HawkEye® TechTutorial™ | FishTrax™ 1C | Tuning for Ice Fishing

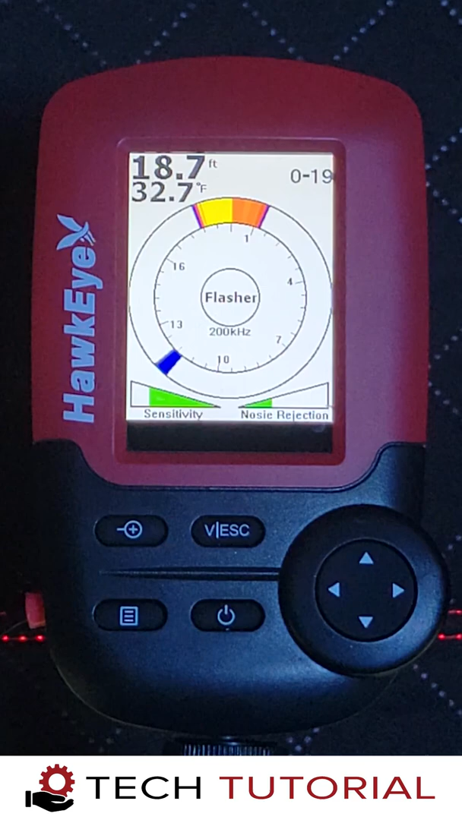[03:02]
On screen: depth 18.7 ft, water 32.7°F
An easy way to find your jig is to raise and lower it in the water column and watch the flasher as the echo moves around the dial.
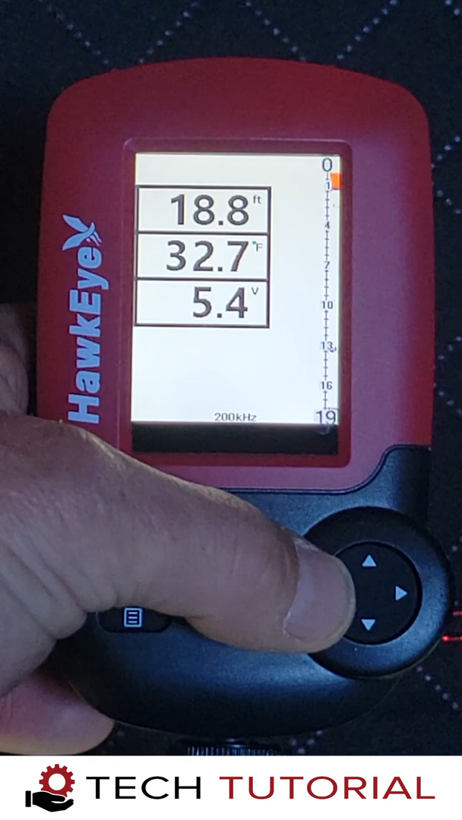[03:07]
On screen: depth 18.8 ft, water 32.7°F
You can also change to the fish finder mode and verify your jig location.
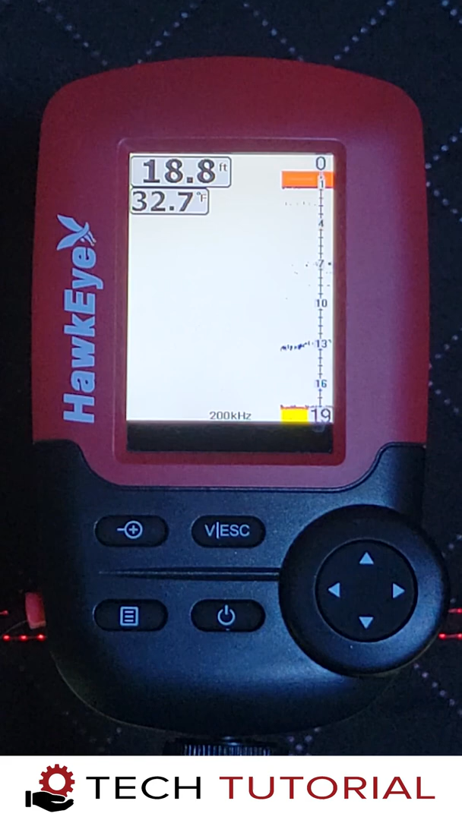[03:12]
Keep in mind that the flasher mode is ultra sensitive, so you will need to adjust the sensitivity and noise rejection settings to dial in the readings. Now, let's explore some of the advanced capabilities of the fishtrax 1C. Because of the wide cone angle of the 200 kHz setting, it's possible to detect two jigs in two different holes.
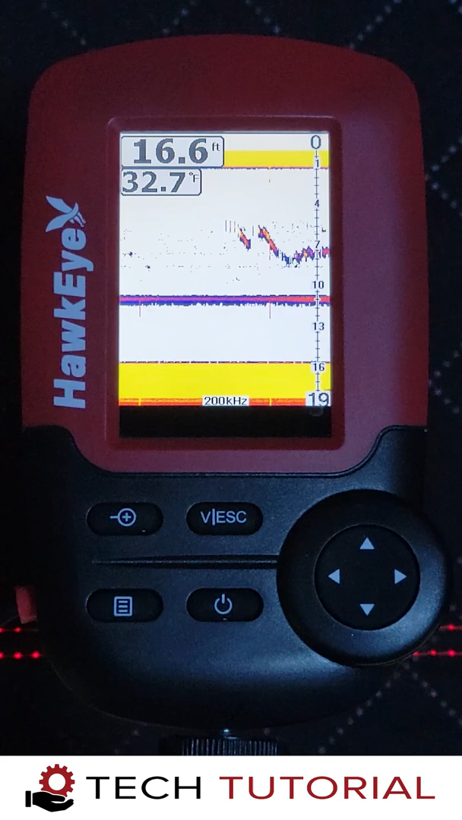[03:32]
On screen: depth 16.6 ft, water 32.7°F
However, this is going to require some fine tuning of the settings. With the single jig we set the noise filter to medium. To detect two jigs we're going to have to turn this setting off.
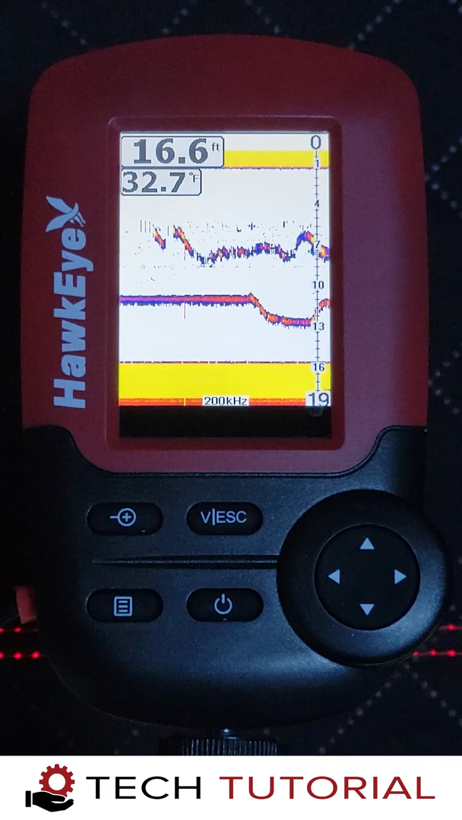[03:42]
On screen: depth 16.6 ft
To verify which jig is which, simply jig each one independently and watch them on the screen. It's important to note that the settings described on this video will have
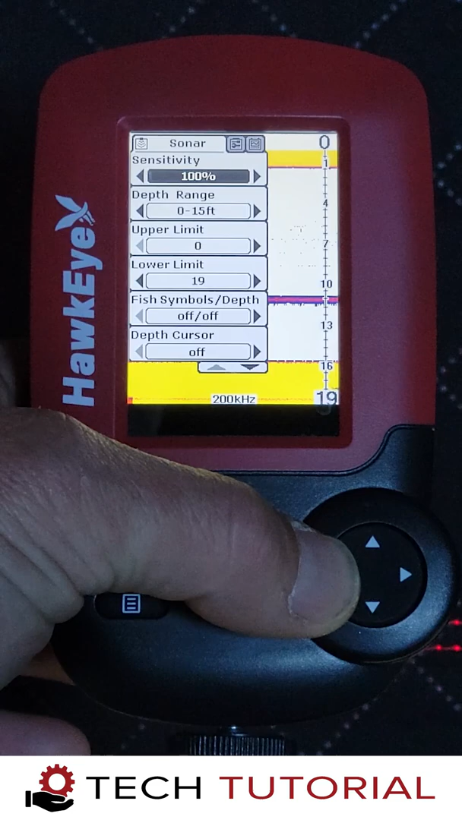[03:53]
to be fine tuned from time to time as debris in the water column is always changing. Especially as you catch more fish and stir up the water. Settings adjustment are also required from hole to hole and from lake to lake.
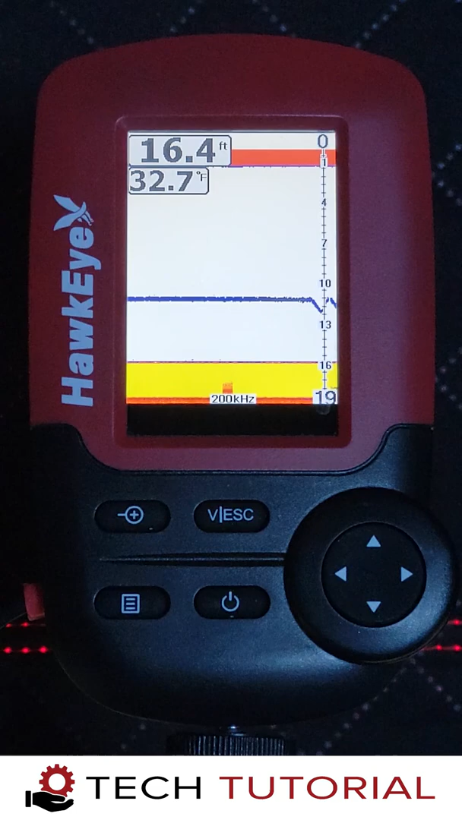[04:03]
On screen: depth 16.4 ft, water 32.7°F
So get to know the setting adjustments of the fishtrax 1C,